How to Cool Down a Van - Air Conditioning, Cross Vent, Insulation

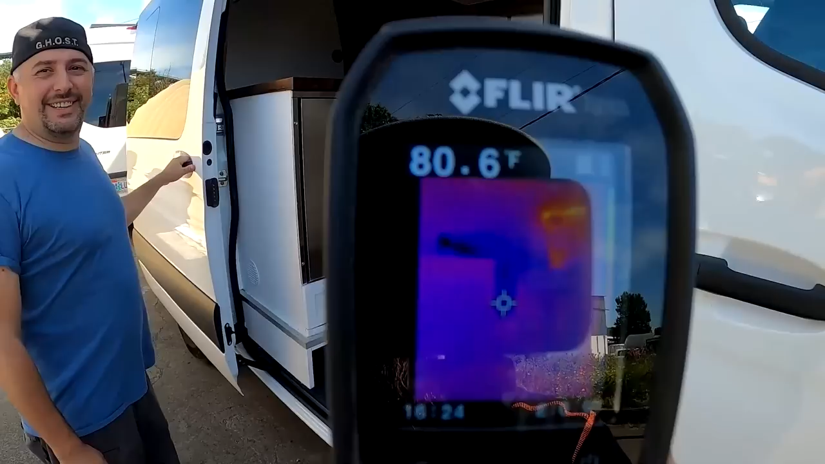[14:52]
in the 70s look at you can see the heat you
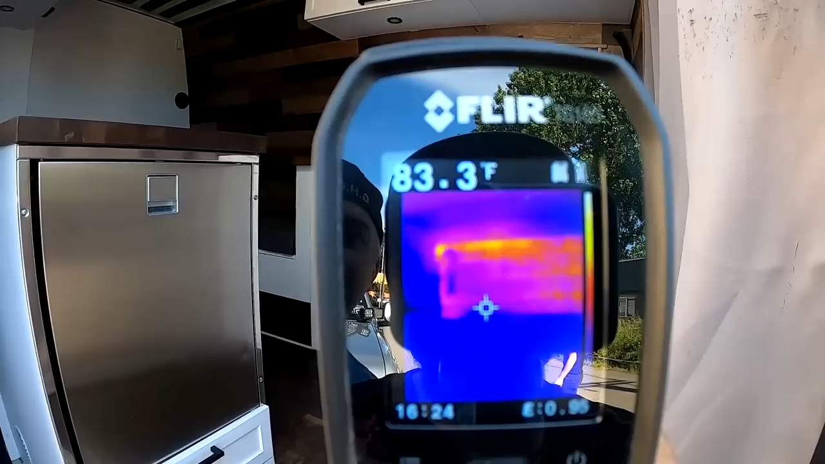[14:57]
On screen: spot 83.3°F
can see the heat coming through all the windows your window coverings I really like to use this little flare gun to
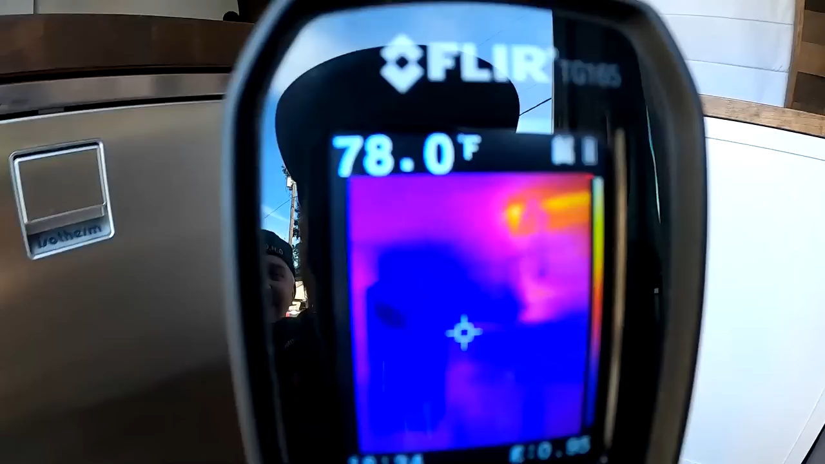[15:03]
On screen: spot 78.0°F
see you know where we're getting our heat where we're getting our insulation loss